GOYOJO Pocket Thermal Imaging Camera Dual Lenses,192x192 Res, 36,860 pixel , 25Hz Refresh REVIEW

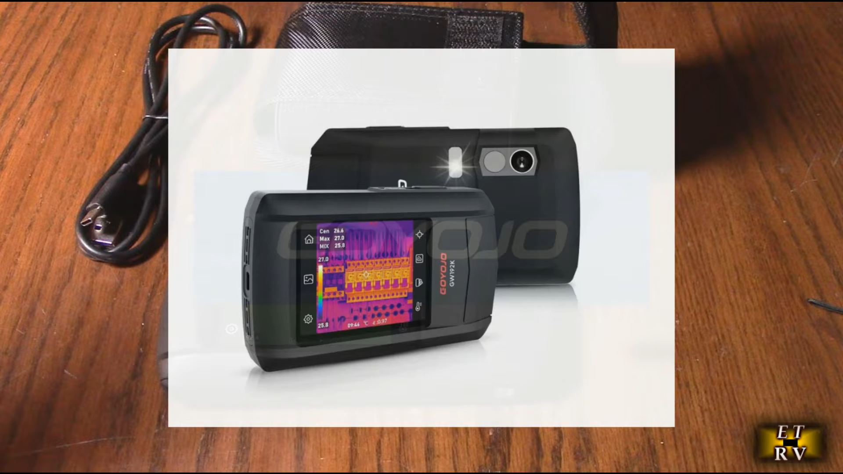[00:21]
imaging camera with dual lenses infrared it's 192 by
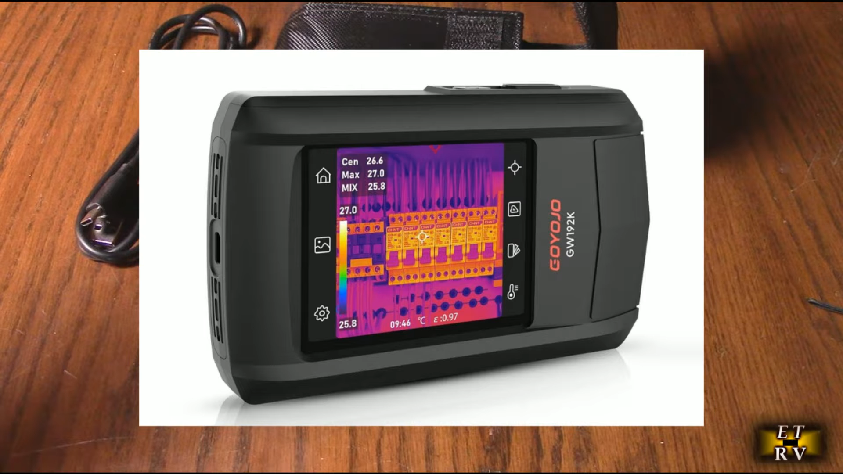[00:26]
On screen: spot 26.6°C, max 27.0°C, scale top 27.0°C, scale bottom 25.8°C
192 resolution has 36,860 pixels
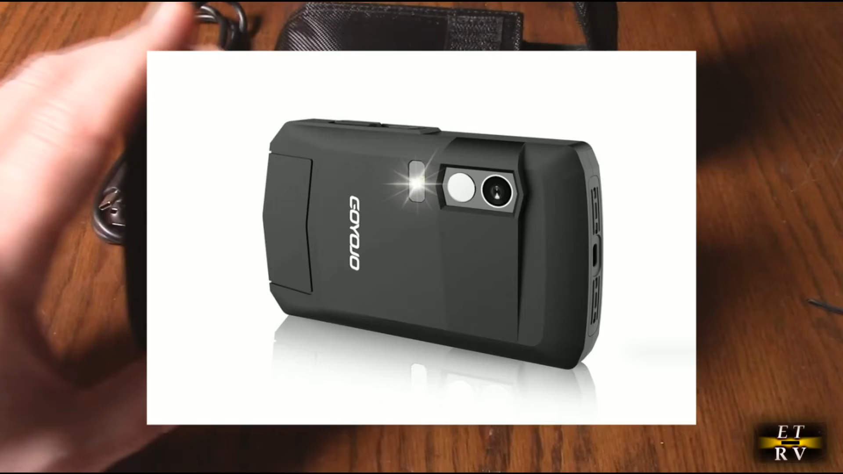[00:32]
on the screen right there I some of the studio lights off so we can see the screen has a
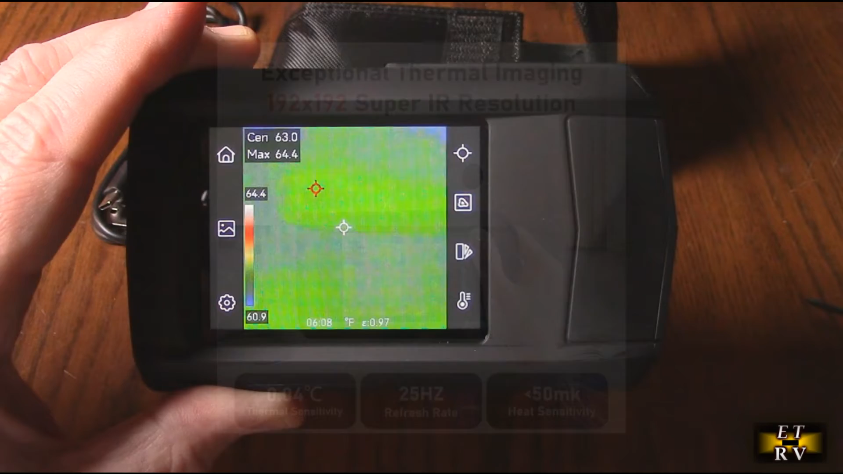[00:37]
On screen: max 64.4°F, scale top 64.4°F, scale bottom 60.9°F
25 Hertz refresh rate of the data and it's got two meter drop resistance
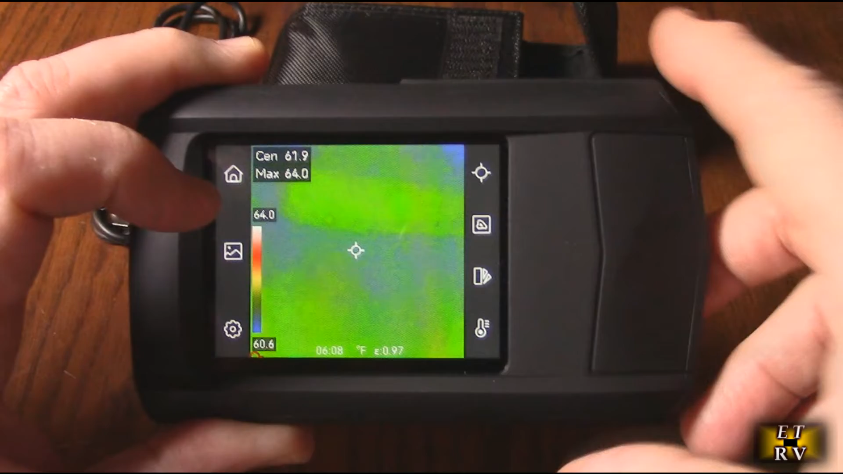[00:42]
On screen: max 64.0°F, scale top 64.0°F, scale bottom 60.6°F
and it's IP 54 and it also goes from minus 4 to
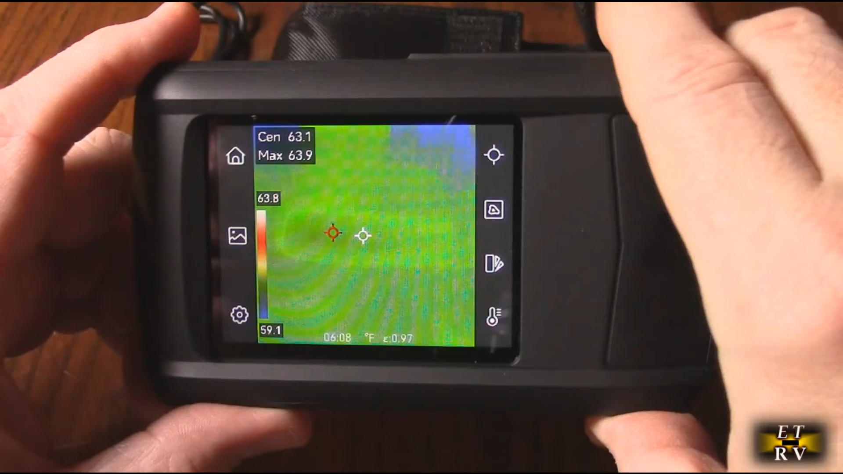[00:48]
On screen: max 63.9°F, scale top 63.8°F
662 degrees Fahrenheit right now I have it on one of the settings you can see that my
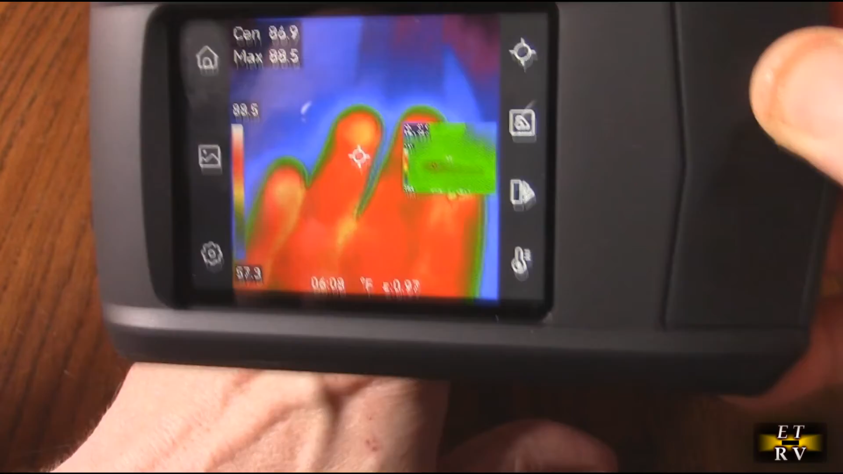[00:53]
hand shows red if I go to the table and I touch the table and
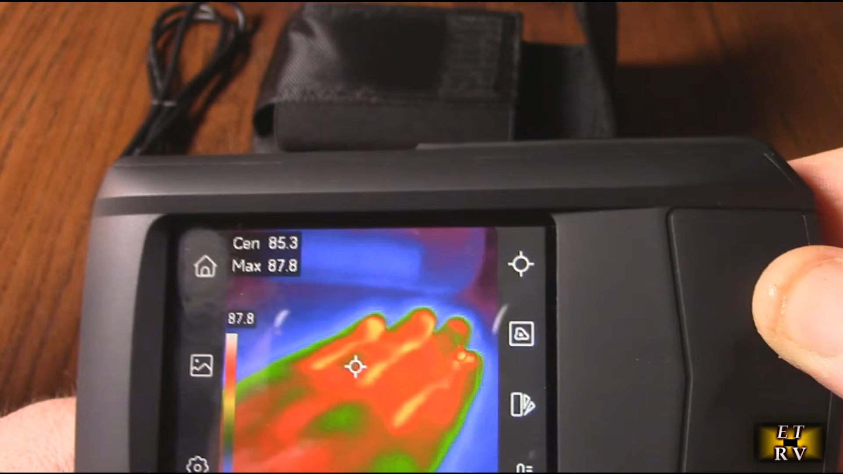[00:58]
move my hand away you can see the thermal imprint of where I touched it now if you never
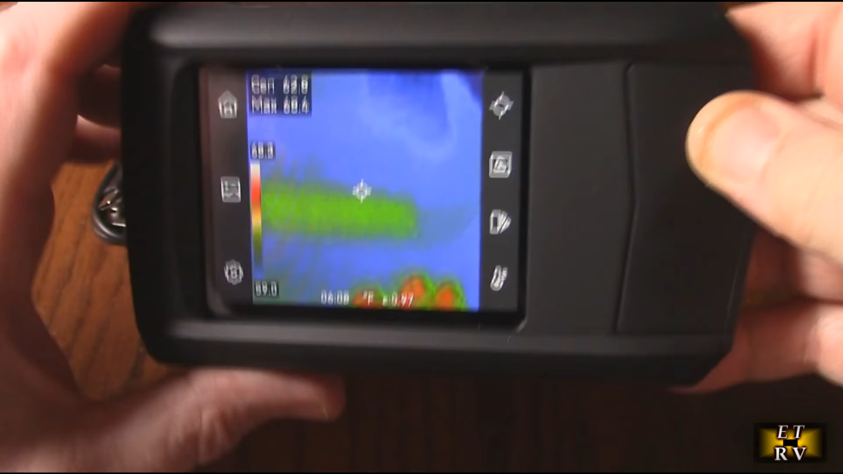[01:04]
have one of these types of cameras that they're pretty amazing they're very different than a typical
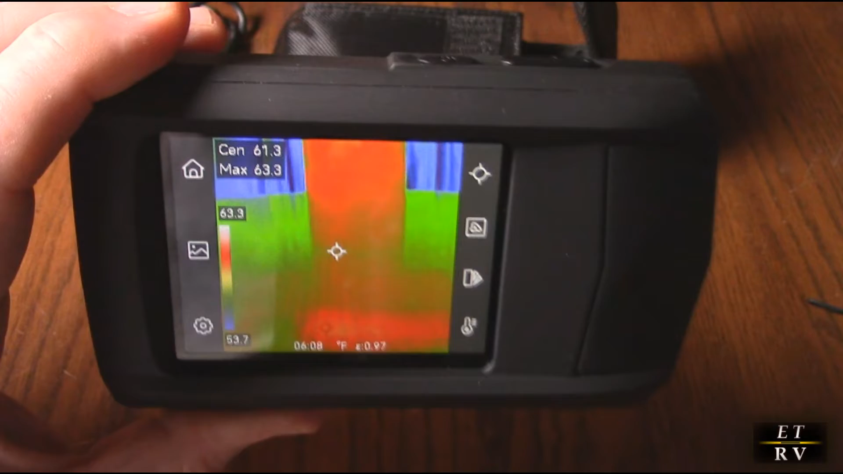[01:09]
thermal gun because that you point on one spot this actually gives you an actual
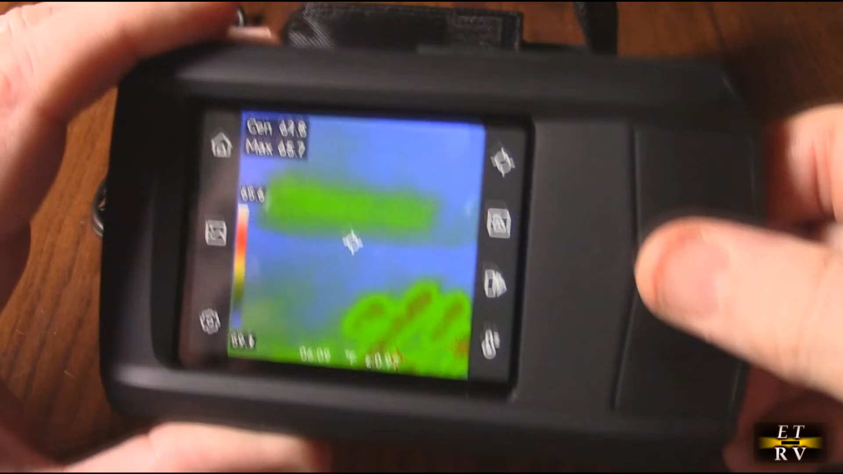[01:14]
image so you can look at things like the the curtains in the background right here
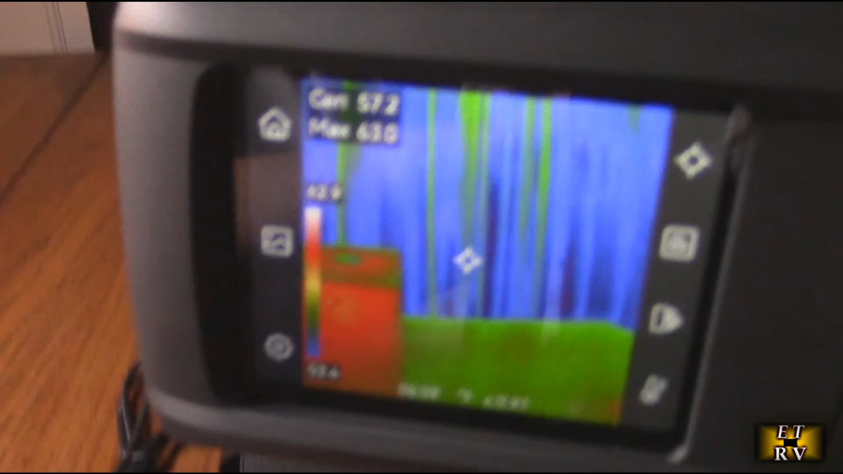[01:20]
you can see any thermal losses you can see the little area right there in the green there's
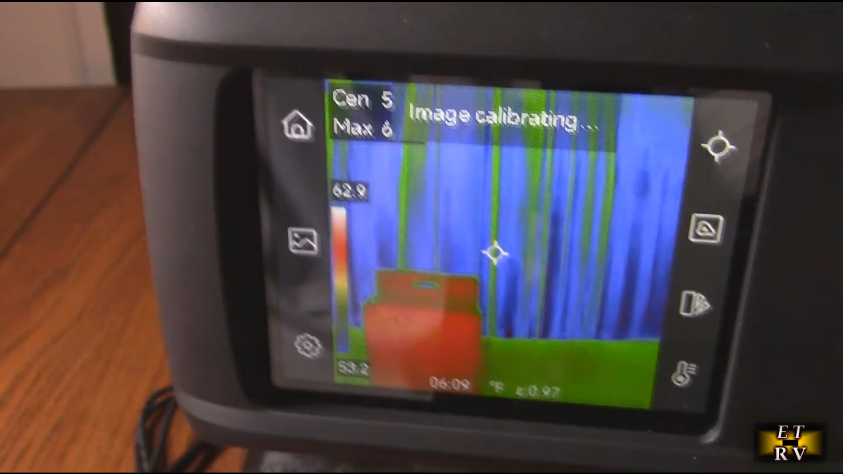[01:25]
some heat escaping between the curtains and if you're looking at ovens and stoves
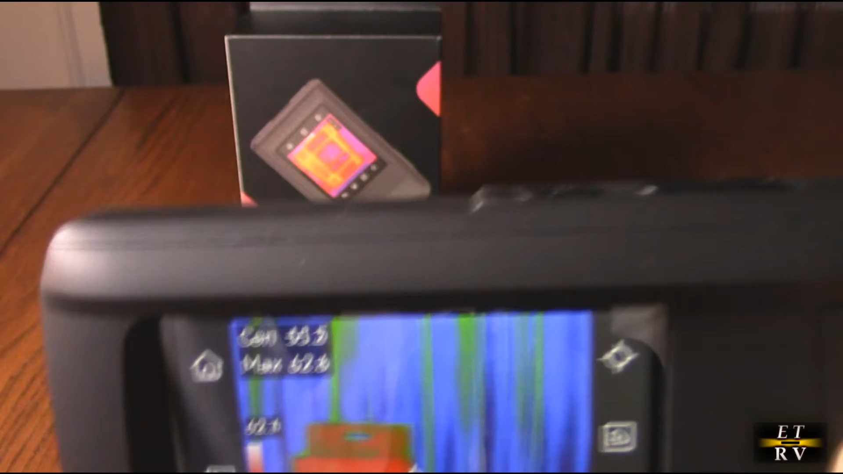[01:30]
computer equipment PCs laptops it's going
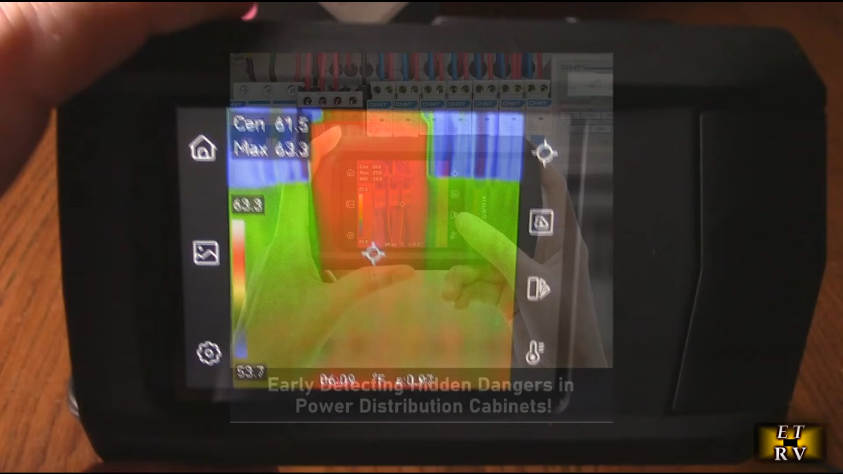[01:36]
to give you a thermal image of that information which is really great so
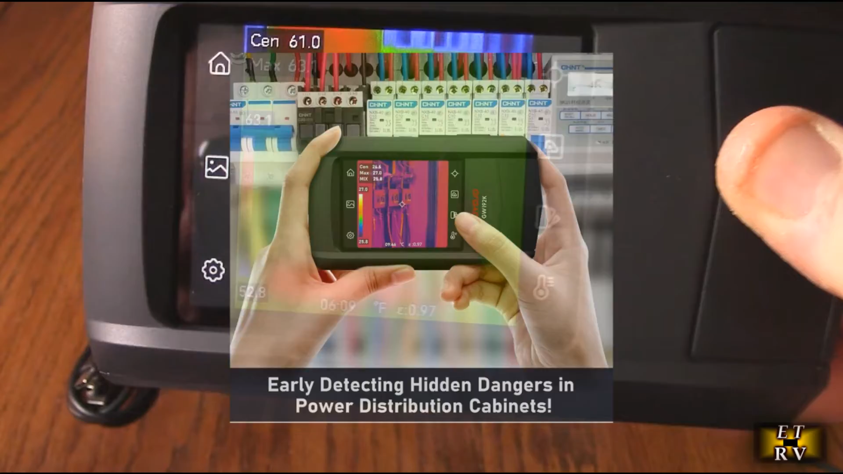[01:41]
that t54 waterproof dustproof it means that it's dust
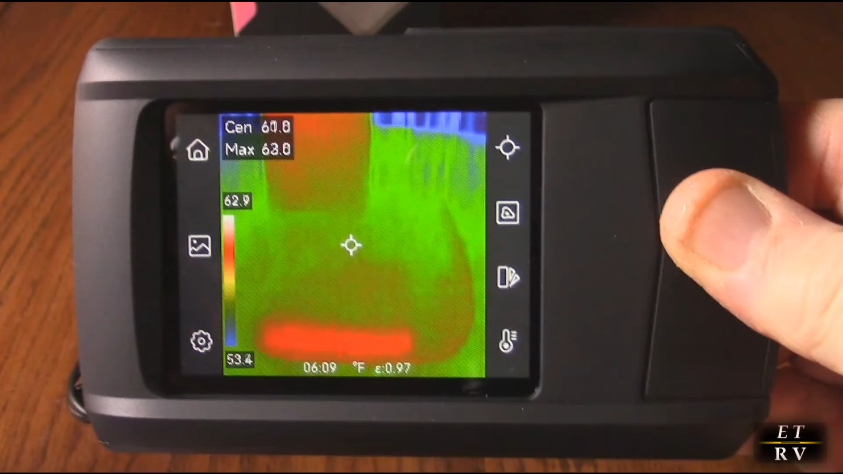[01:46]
On screen: scale top 62.9°F, scale bottom 53.4°F
protected and protected against splashing water which is really nice this